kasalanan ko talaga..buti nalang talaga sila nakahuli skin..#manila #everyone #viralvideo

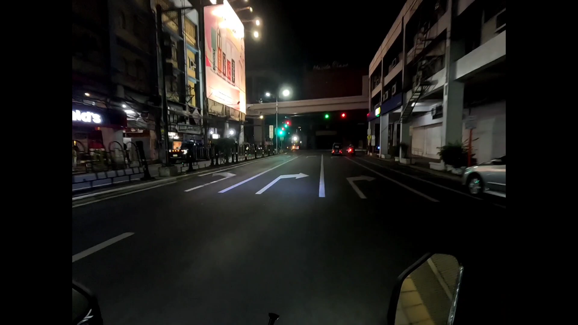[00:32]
ito na nga yung video, ayan, nakita nyo yung dalawa, dalawang araw na yan Dapat pala talaga mananatilit tayo kung kakaliwa tayo o mananatilit tayo sa kanang lane
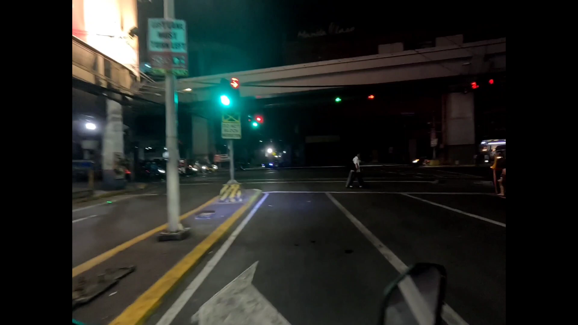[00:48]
Nakita yung araw na yun kung kakanan tayo, dapat hindi na tayo palipat-lipat, alright Yung kasi na time na yun,
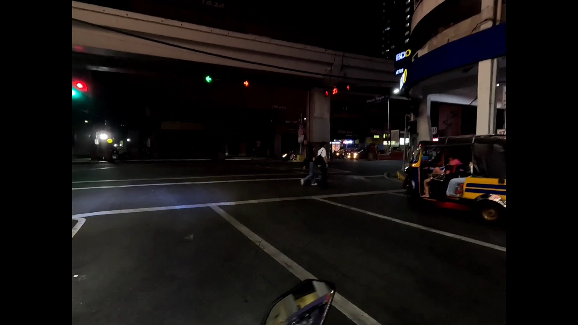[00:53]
nakala ko pwede magyoton, kaya dito ako sa kaliwa o sa inner lane Alright mga kayap, tapos nung nakita ko yung mga enforcer yun, naka sa gilid
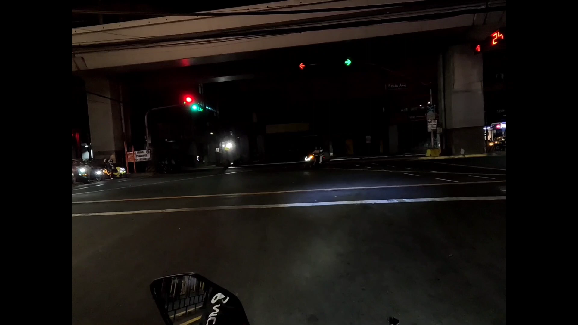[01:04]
Nung nakita ko sila,
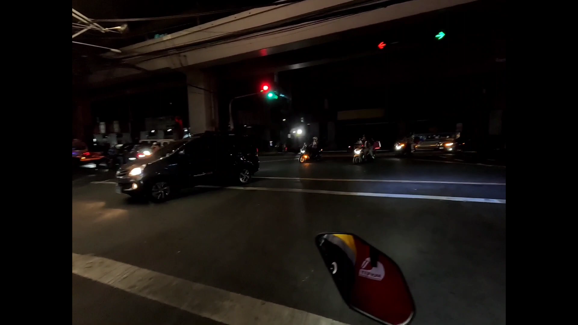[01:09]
hindi yata masyadong makita dito sa video Pero may enforcer talaga yun mga kayap dun sa gilid,
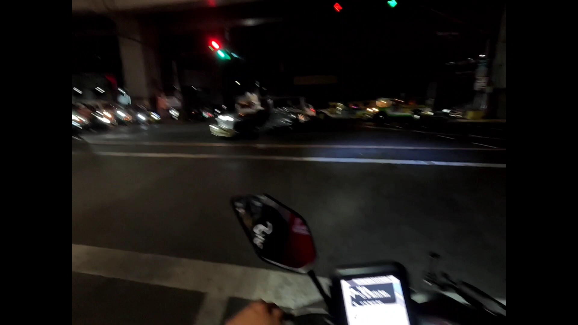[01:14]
nag-abang sila Actually sininyasa nila ako na kumanan na lang daw ako Pero nagdalawang isip kasi ako dyan pag kumanan ako Kasi yung booking ko mga kayap, nandito sa kaliwa Kaya kumaliwa pa rin ako mga kayap, kaya ayun So ito na po yung buong pangyayari